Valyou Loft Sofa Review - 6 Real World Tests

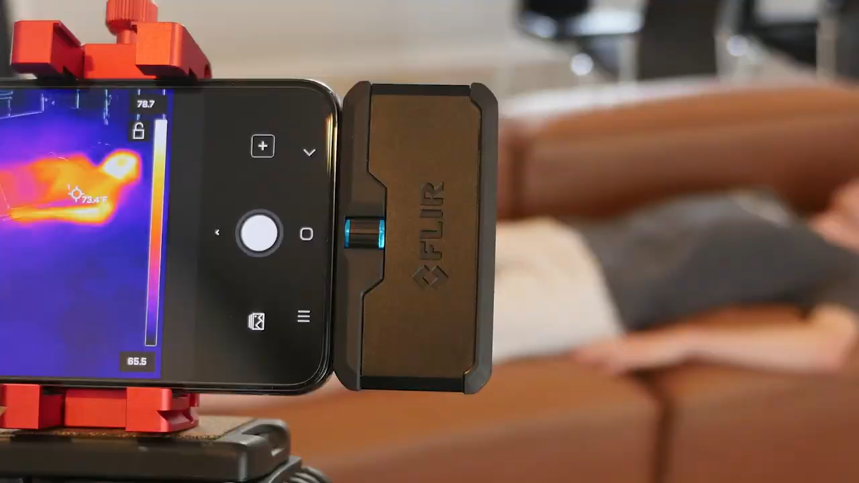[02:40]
While foam can retain heat, it's far enough below the feathers to not cause any issues.